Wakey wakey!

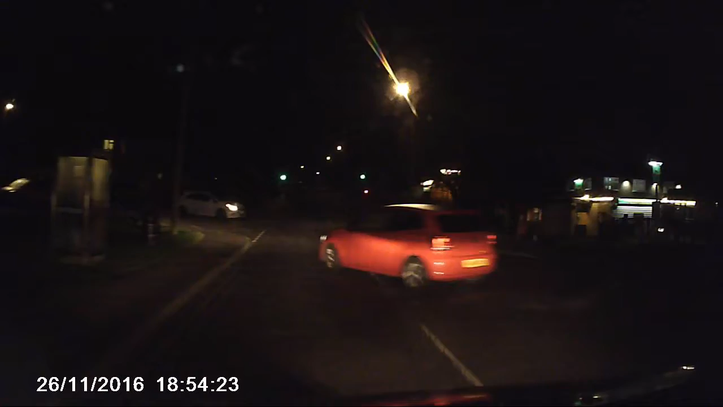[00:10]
You fucking div. Maybe if you demisted your windows, you'd be able to see what was going on. You see him jump when I beeped at him. You weren't even looking, was he? No.